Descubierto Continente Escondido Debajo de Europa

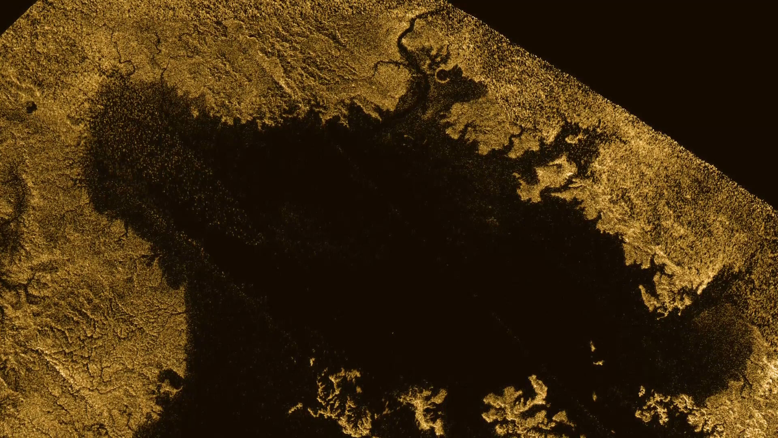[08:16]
Muchos de los lagos de Titán son lo que se conoce como depresiones bordeadas afiladas.
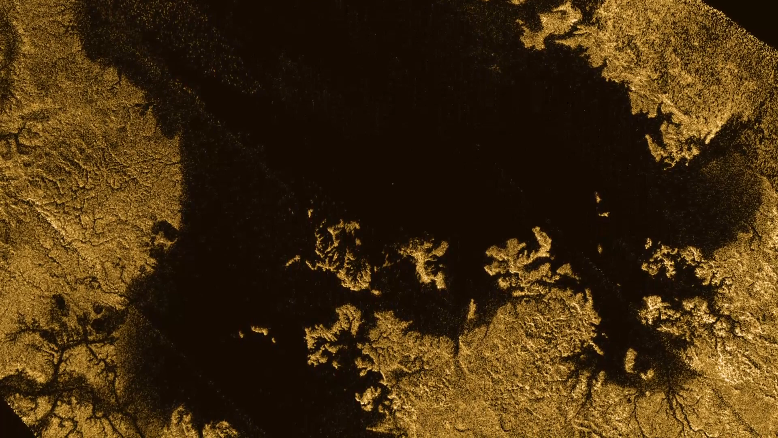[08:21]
Tienen formas circulares o irregulares que generalmente no se consideran cráteres de impacto.